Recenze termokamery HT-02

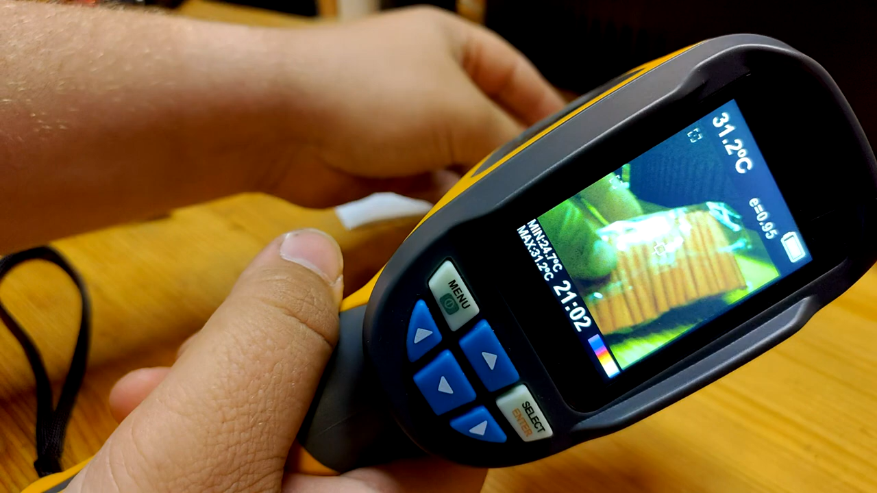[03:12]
On screen: spot 31.2°C
Jo, ta fotka trochu, ne, ta kamera zkresluje.
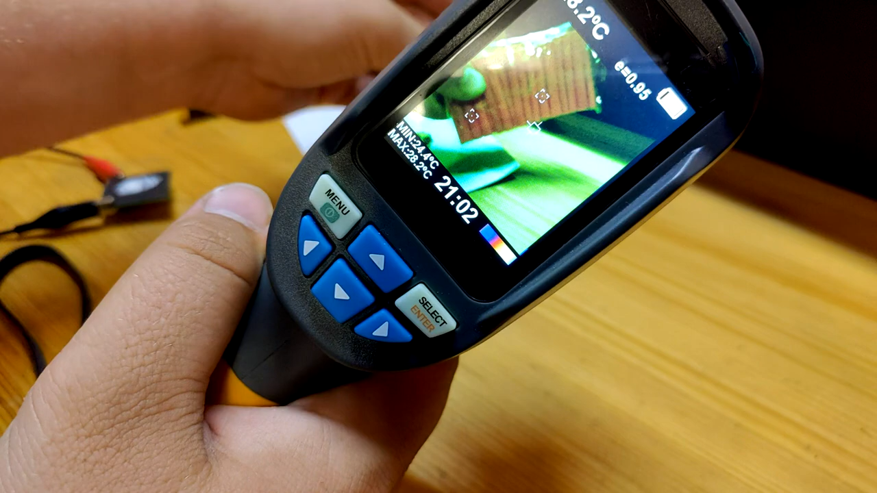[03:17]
Je tady hodně žluto, každopádně, jo. Dlouhým stiskem z pouště se rozsvítí přísvit,
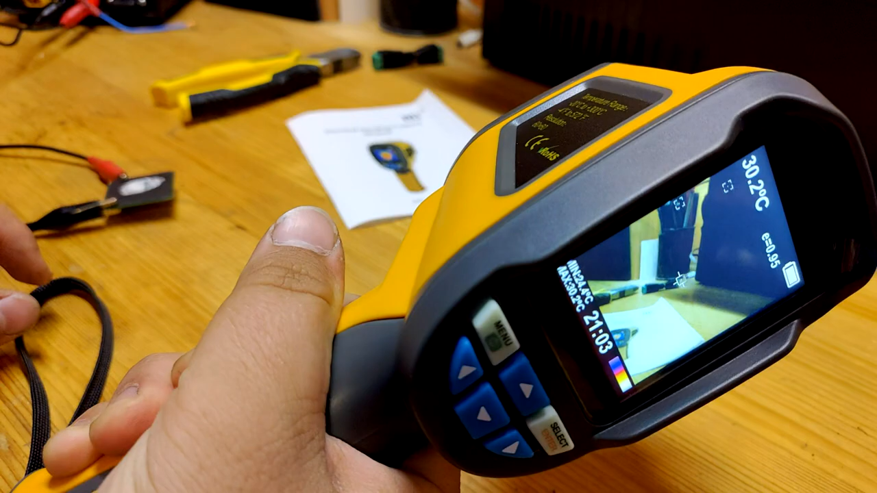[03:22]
On screen: spot 30.2°C
který vůbec nesvítí. Jo, úplně k prdu. Já to zase vypnu, ten přísvit už se vypnu.
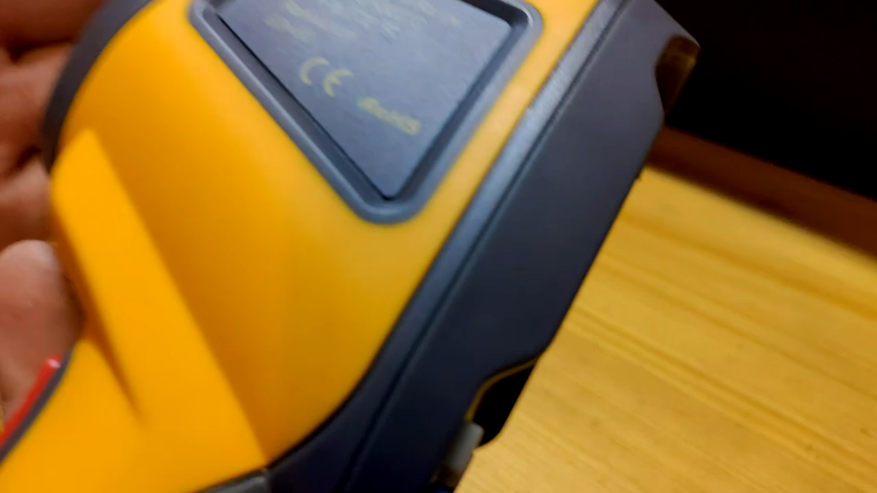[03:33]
A když si vlastně měníte prolínání infračervenýho obrazu s tím barevným.
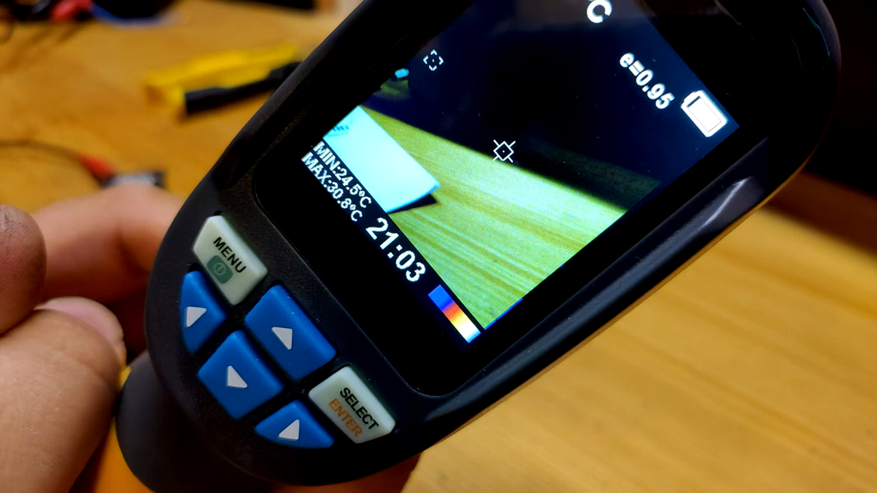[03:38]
On screen: max 30.8°C, min 24.5°C
Tohleto je plně infračervený. Tohleto je plně barevnej. Jo.
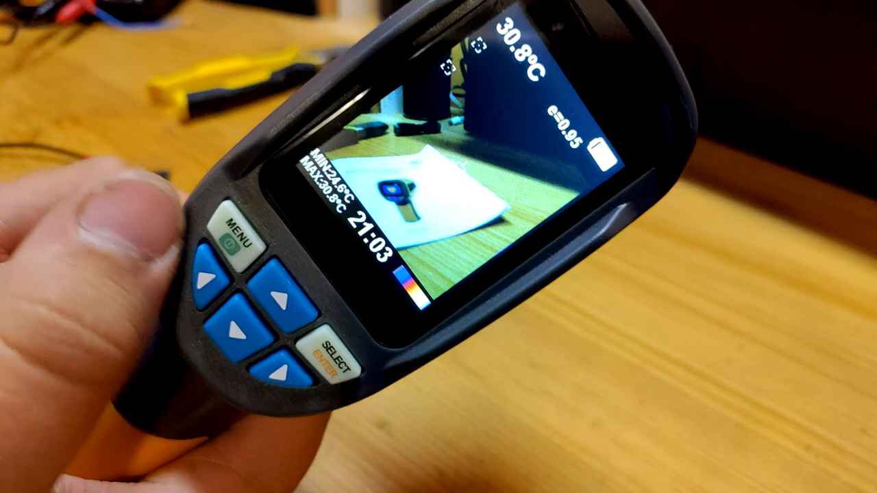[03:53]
On screen: spot 30.8°C, max 30.8°C
Co se mně docela líbí, že vlastně já běžně fotím, buď to tady na ten, nebo tady na ten. Jo. Takový ty hodně drahý kamery berou z toho barevného pouze kontrast. To znamená, já jsem vypnul všechno, vypnu jsem data, vypnu jsem Wi-Fi, ten telefon furt bude pípat.
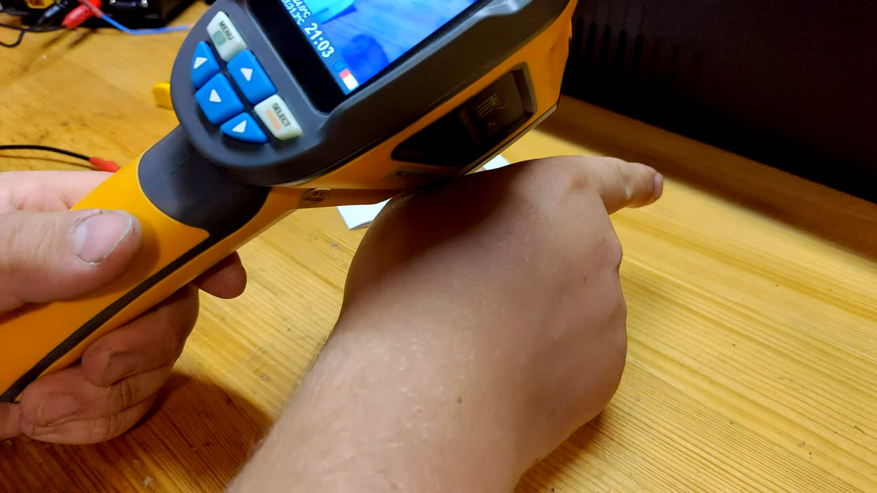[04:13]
To znamená, on, ten fotilák zjistí, tady je kontrast černá upéska a béžovej stůl, tak ten kontrast tam vykreslí jako linku, jo. A vy potom v praxi vidíte vyloženě nějaký hrany nějakého stroje a vidíte potom tož hnoucí a to studený, jo. Což je jakoby lepší řešení. Ale zároveň to řešení je dražší na vývoj, takže tohleto prolínání těch dvou obrazů je docela na místě v tomhletom případě. Ta kamerka ukazuje hodnotu ve středu, to je tady, a potom si hledá minimum a maximum.
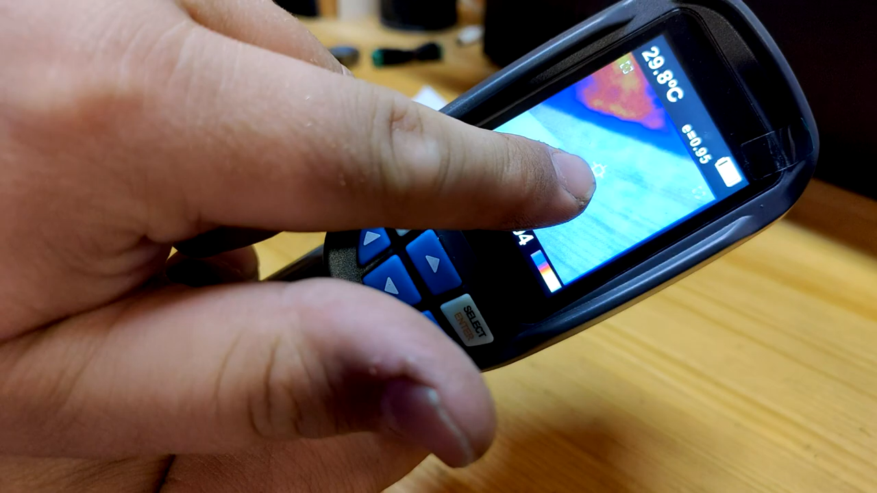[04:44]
Tady musíte nastavit v menu, aby si to hledala. A to vám píše tady dole. Tady je aktuální čas, který nesedí o 4 minuty a tady je barevná škála.
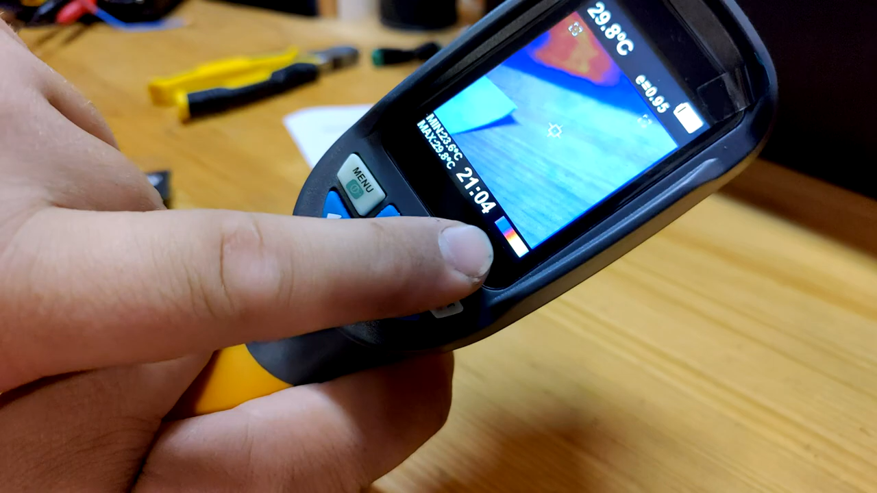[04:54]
On screen: spot 29.8°C
Emisivě tady je nastavená na 0,95, kdyby jste měřili nějaké jiné povrchy, musíte si ji přeštelovat. Baterka se nám tady, koukám, střídavě nabíjí, vybíjí. Fotku poředíte s tiskem z pouště, krátkým. A ona se vás velice pomalu zeptá, jestli to chcete uložit. Já dám ne. V menu mám tady uloženo 14 obrázků, jasť displeje na 100%, stupně celzia, background.
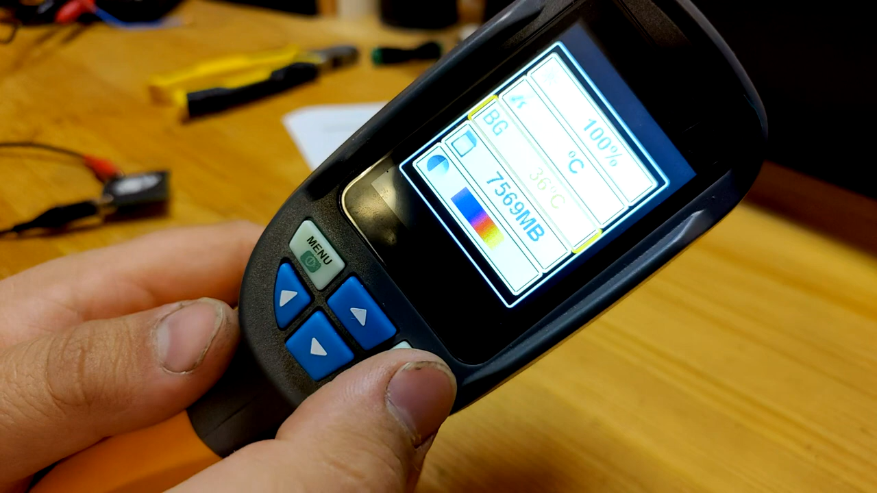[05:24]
Tady si nastavím okolní teplotu a ona potom vynechá tu modrou složku.
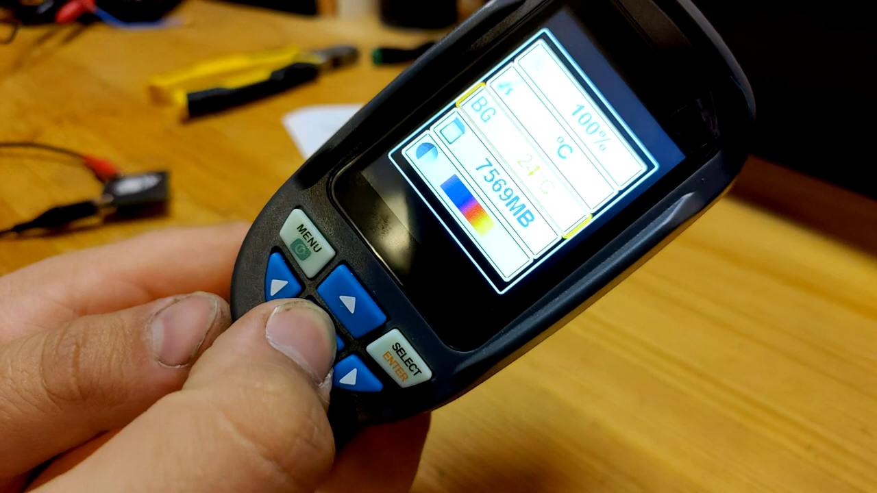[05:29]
Jo, občas.
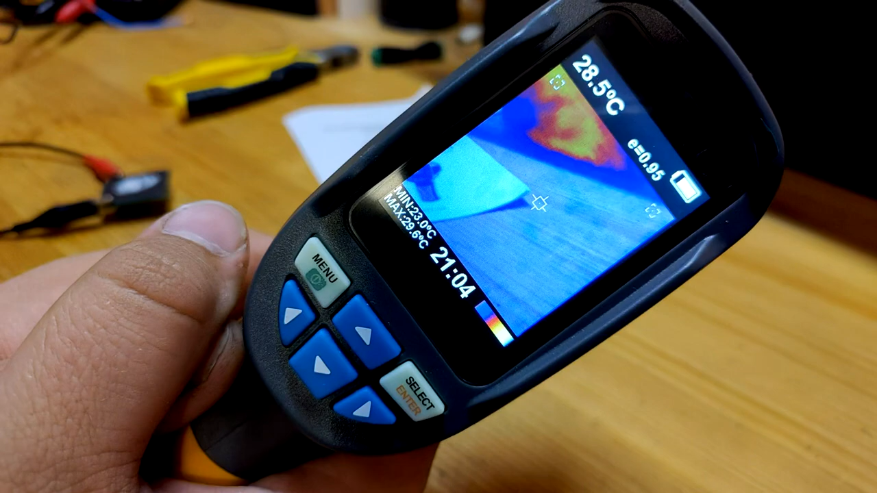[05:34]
On screen: spot 28.5°C, min 23.0°C
To je tady background 23. Ona to potom umí vynechat tu modrou složku.
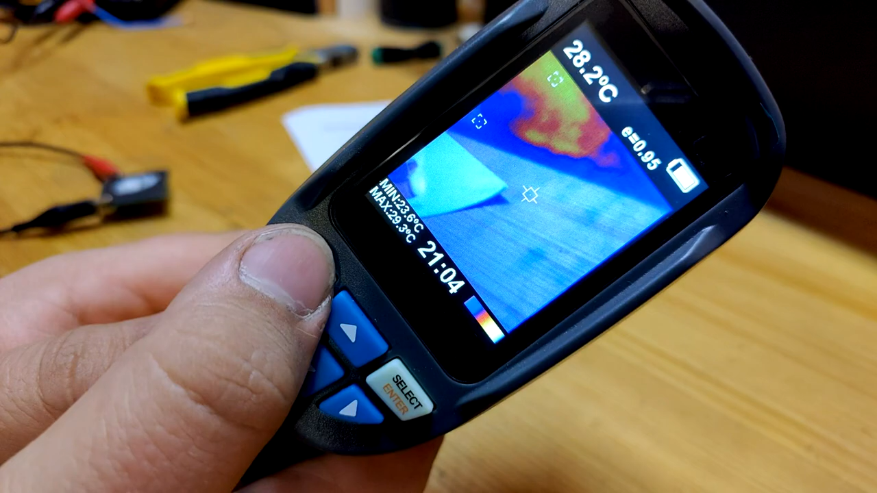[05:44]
On screen: spot 28.2°C, max 29.3°C, min 23.6°C
No, relatívně to vě nechává.
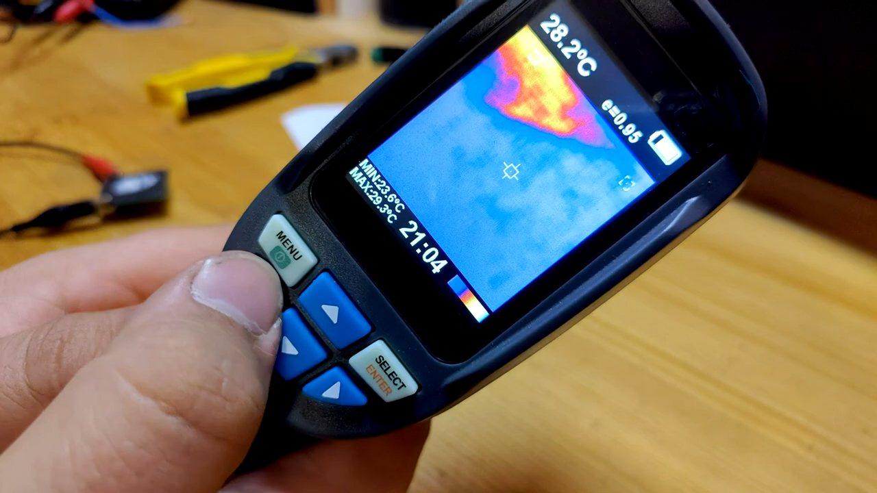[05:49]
On screen: spot 28.2°C, max 29.3°C, min 23.6°C
Přece jenom ten kontrast, kde je něco horkýho a potom hnedka něco studijnýho, tak ten tam vykreslí a zbytek tak nějak jakože prosvětlí. Funguje to jakž takž.
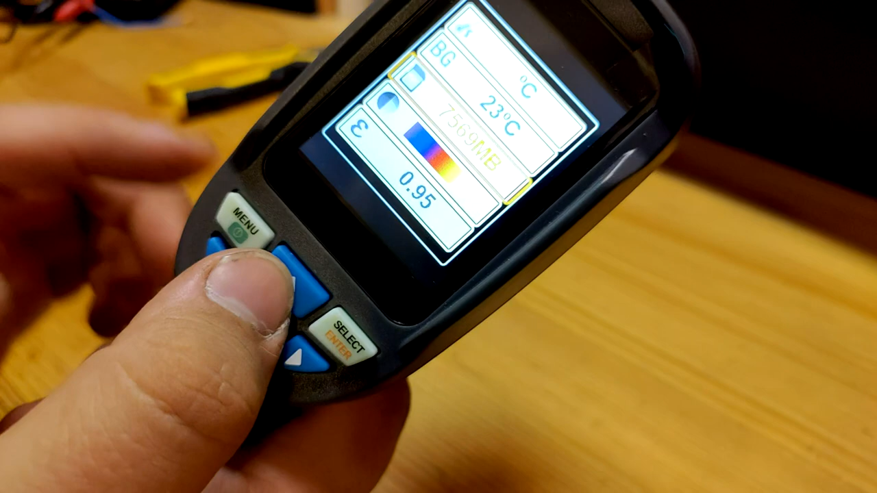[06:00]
Je tam 8 GB. Tady si vybírám různé škály.
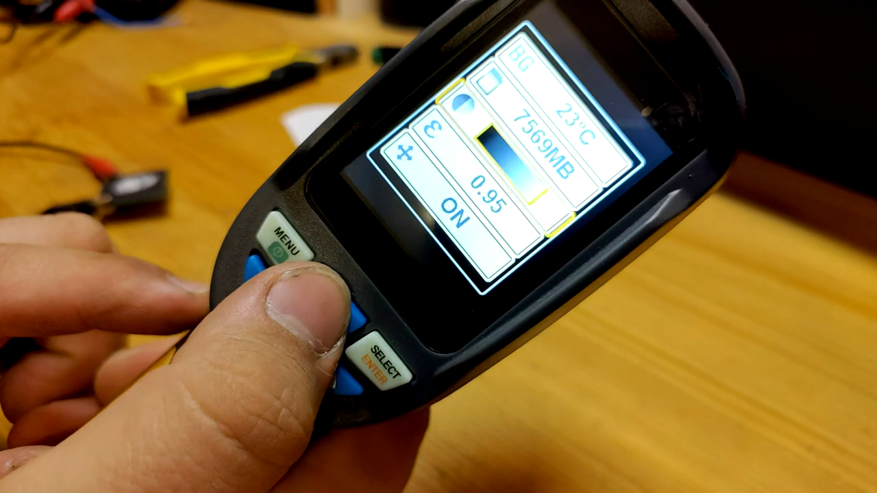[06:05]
Jo, můžem si třeba dát nežhavější černou, schválně.
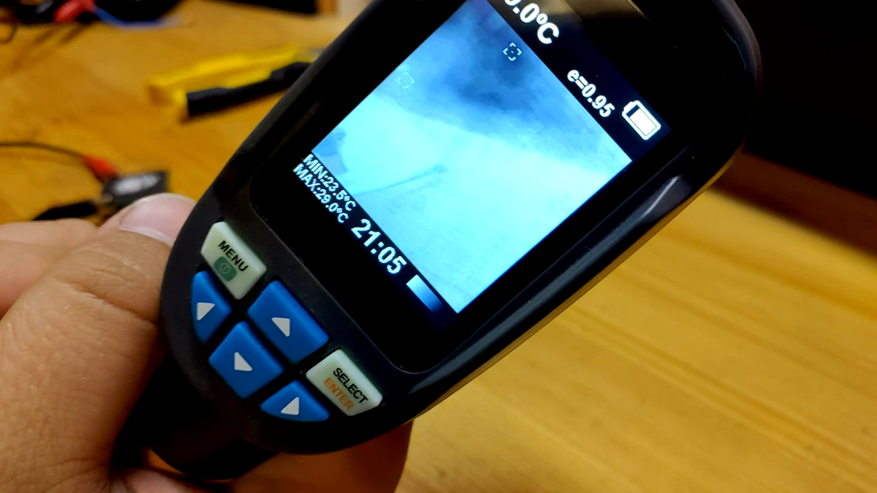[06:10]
On screen: max 29.0°C
Bohužel to funguje spíš jenom v tom opravdu 100% překrytí.
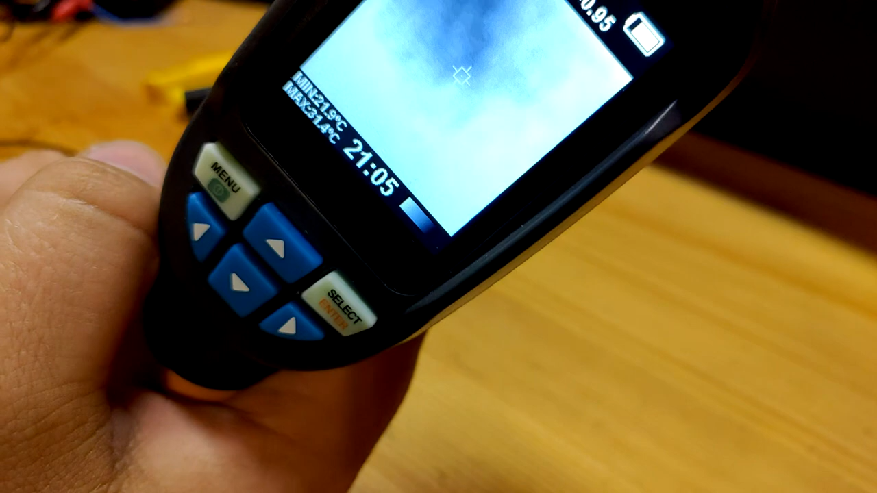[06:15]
Ale není to kdo ví jaký. Ale pro barvo slepí lidi to asi bude dobrý.